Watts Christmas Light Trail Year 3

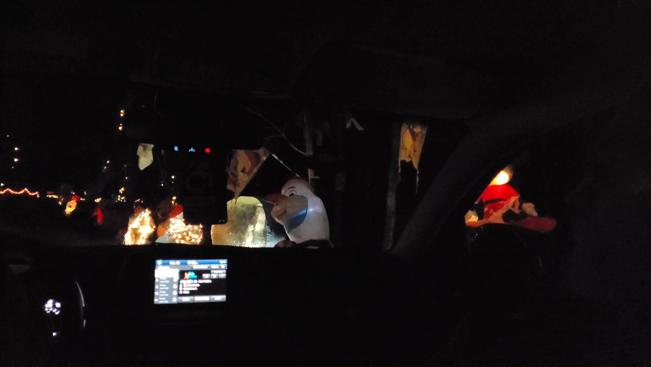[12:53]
Big Mickey. Tree. I like this Mickey, the cool one. Look at this one. Mickey. What's that, with a piano? Minnie on top of the piano.